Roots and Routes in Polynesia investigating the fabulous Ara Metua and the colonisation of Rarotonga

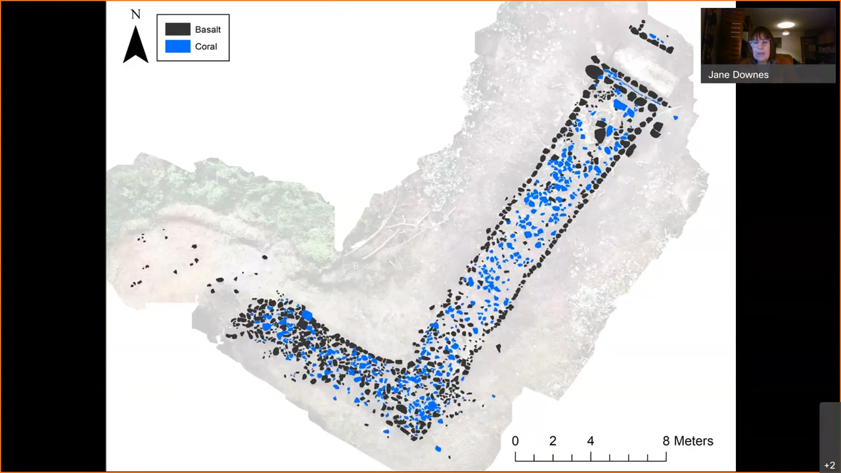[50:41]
And there, Lawrence has done this brilliant diagram which shows you the basalt and the coral and the contrasts. Um, and this, um, kind of work helped us, well, as we were trying to find the road, the remains of the road, we were looking out for these different types of stone.